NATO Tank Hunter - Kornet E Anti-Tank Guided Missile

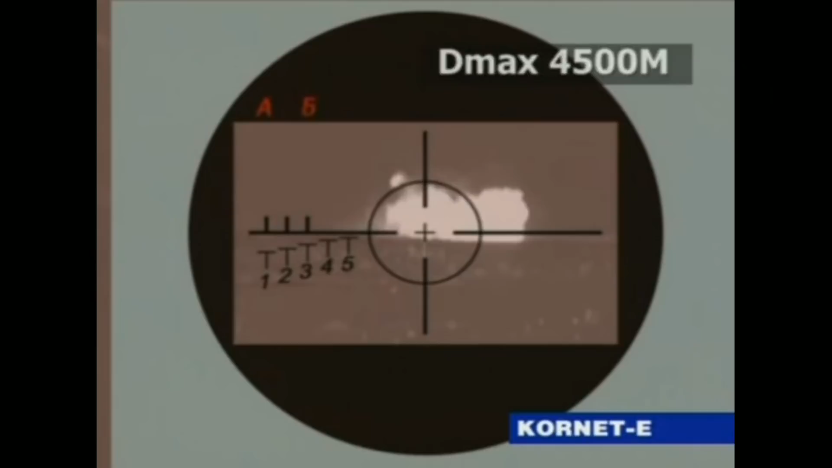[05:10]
It is used on a tripod launcher and the 1PN-79-1 thermal sight, and forms the 9K-135 missile system as a whole, which can actually be carried and operated by a two-person infantry crew.